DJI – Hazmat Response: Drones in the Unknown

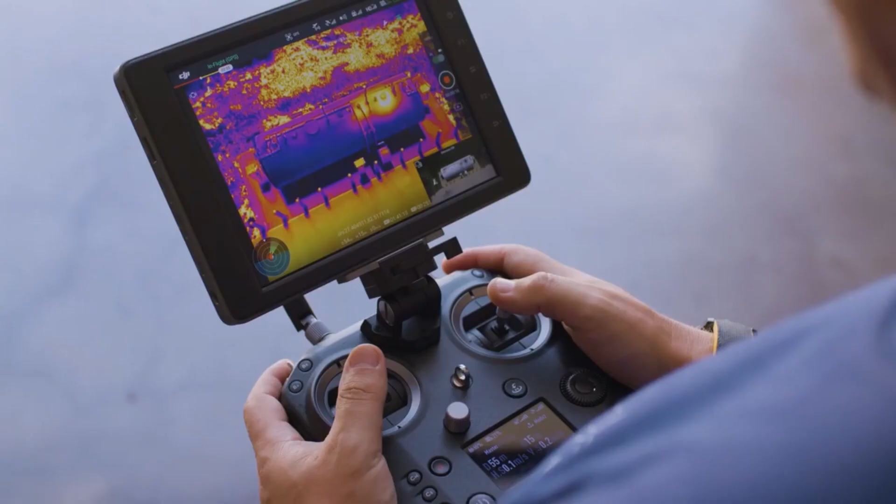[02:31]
With the new payload SDK, we're hoping to be able to integrate some of these sensors right into the aircraft itself.